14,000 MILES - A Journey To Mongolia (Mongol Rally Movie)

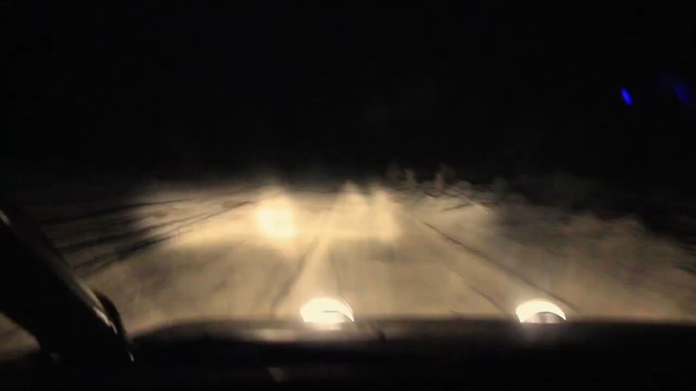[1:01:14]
Shortly after we got out of Ashgabat, the road turned horrendous. Massive kind of car killing potholes. So it's about midnight.